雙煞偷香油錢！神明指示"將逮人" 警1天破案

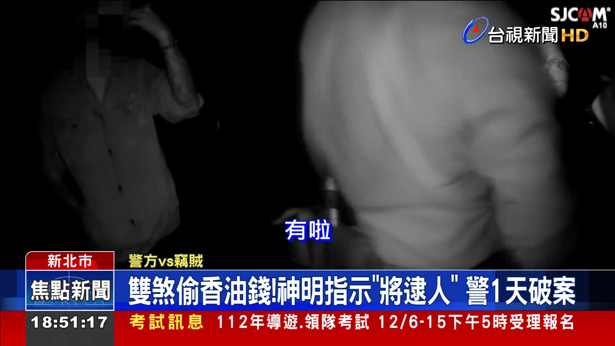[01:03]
都有了哈。 黑白双煞第一时间还想否认，警方同时在他们身上搜出毒品安非他命。